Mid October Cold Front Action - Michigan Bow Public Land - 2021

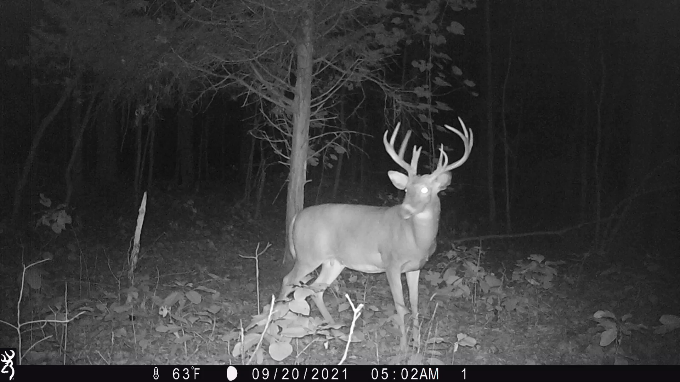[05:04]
nothing recent. There is one more shooter on there, I think, not nearly as big as him.